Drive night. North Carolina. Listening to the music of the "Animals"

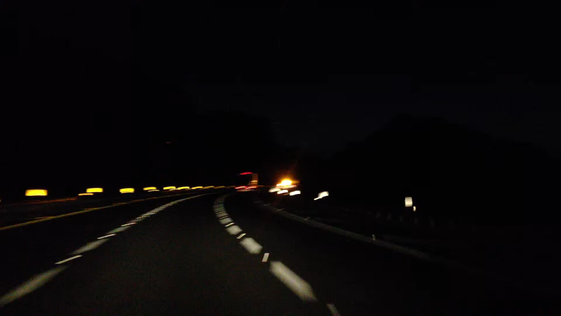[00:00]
светает 5 часов 10 минут. Поднимаемся в гору Апалачи, начинается длинный путь до Торонто, до дома 1068 километров.